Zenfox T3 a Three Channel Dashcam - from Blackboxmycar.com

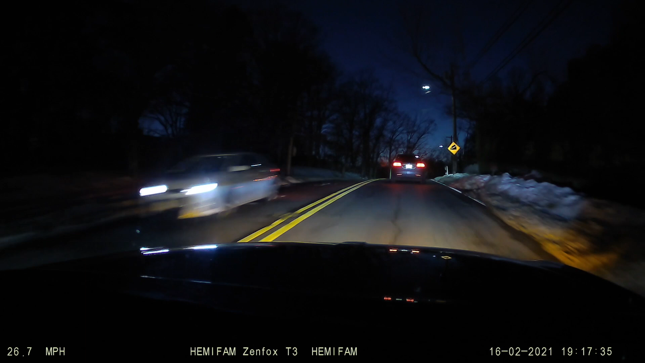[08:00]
So I got much more, much brighter light in front of me. But again, this is the performance of the camera while driving later in the evening. One important thing to note about this camera, as well as almost every camera on the market, it is near, or let's say very, very difficult to capture a license plate when you're in a situation where the headlights are coming directly at you. The inside camera performs very well at night, keeps the car nicely lit.
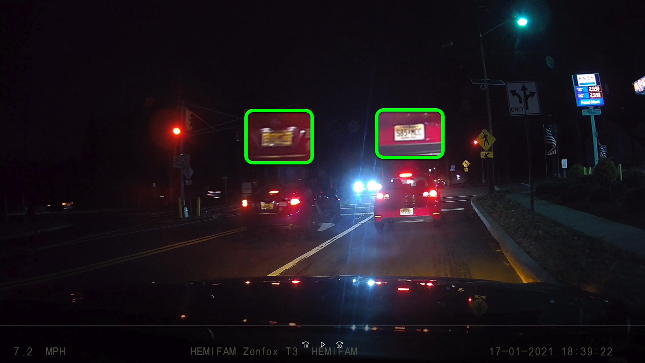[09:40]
Nighttime capture struggles a little bit, but you can still see clear plates just at a much closer distance than during the day. And lastly, for nighttime rear plate capture,
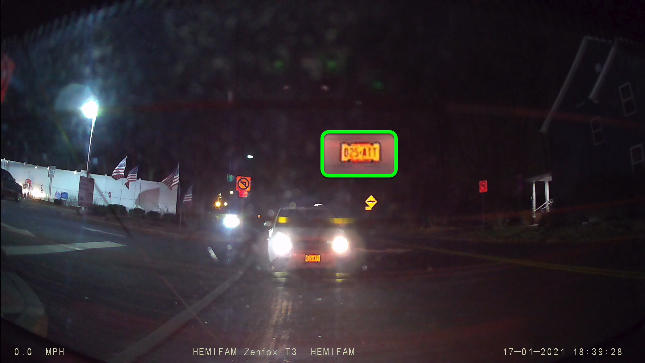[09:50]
cars have to be much closer to get a clear reading on the plate. Again, no trickery here. These are just screenshots zoomed in like any person would do with free applications you can get on your Windows PC. So let's talk about my overall opinion of the camera.